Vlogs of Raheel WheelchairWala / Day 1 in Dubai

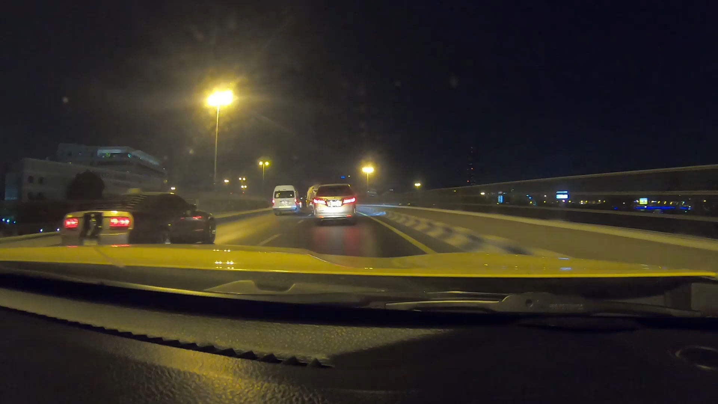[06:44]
ऑलमोस्ट एक घंटा सड़कों पे खल्ल खुआरी करने के बाद हमें फाइनली टैक्सी मिल ही गई।